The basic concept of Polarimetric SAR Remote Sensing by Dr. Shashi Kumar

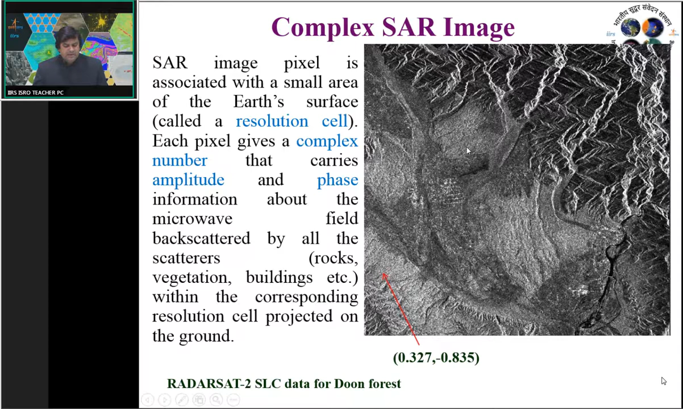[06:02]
to 10 meter resolution cell there will be only one backscatter value and similarly like for different locations uh for each and every 10 meter resolution cell we will have only one backscatter value now so just see this image suppose there is homogeneity in the feature suppose there
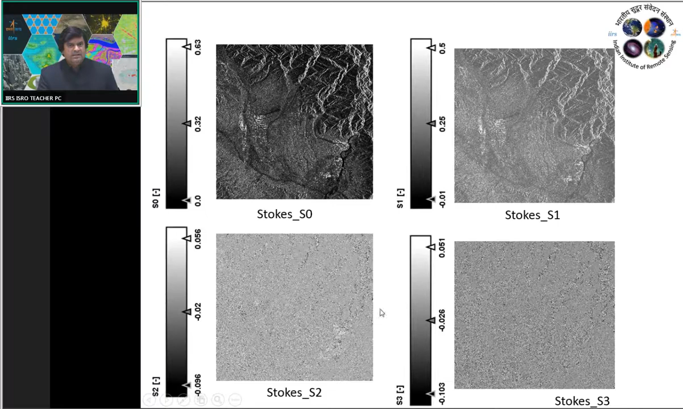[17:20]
clear in comparison to the um first image and similarly there will be decrease in the power when we will moving uh from uh first parameter to the second third and the fourth parameters
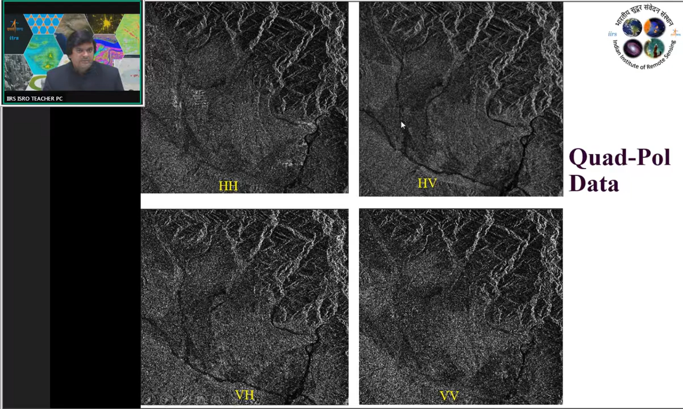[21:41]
more enhancement in comparison to actually like since these are the relative values so here this is also appearing bright and here it is also appearing bright but if you will compare with the other features so this vegetation is appearing bright in comparison to the other features so that we are using different polarimetric combinations and we are going to do the modeling now
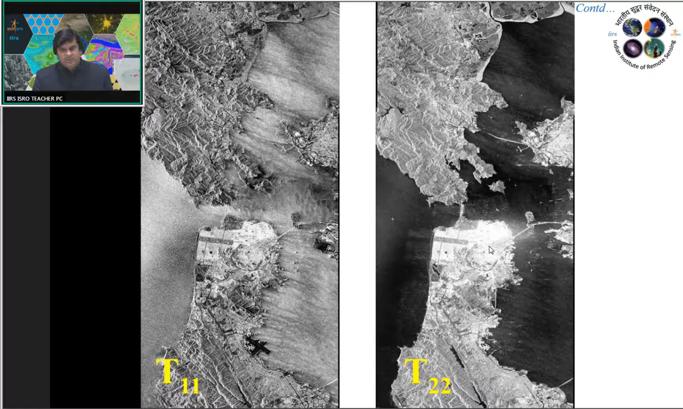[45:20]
And similarly, T22 is sensitive for the double-bouncy scattering. So, very high scattering is obtained from urban area. And T33 will be sensitive for the volume scattering. So, volume scattering is not only received from the vegetation, but also from the other location from the urban area and other features. So, that we are getting these combinations. And finally, this is the sum of T11, T22, T33. So, that this is the span of the matrix.